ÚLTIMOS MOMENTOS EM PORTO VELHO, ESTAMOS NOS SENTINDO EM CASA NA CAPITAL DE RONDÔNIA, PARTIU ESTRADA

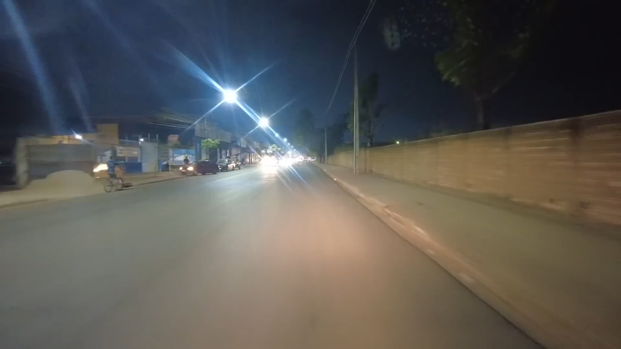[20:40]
Essa avenida aqui é muito conhecida, se chama Jato Arana. E a gente acabou de atravessar ali agora um viaduto embaixo aí da BR-364.
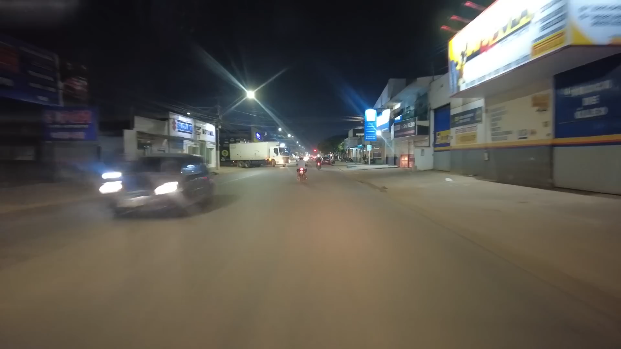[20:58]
E aqui tem mais uma ravânia, olha aí só.